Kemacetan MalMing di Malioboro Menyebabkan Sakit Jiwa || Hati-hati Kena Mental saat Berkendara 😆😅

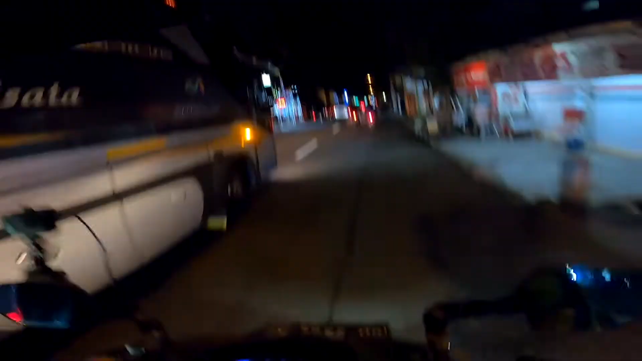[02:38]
Gila emang orang depan ini. Gak sabaran kayak bawa motor itu.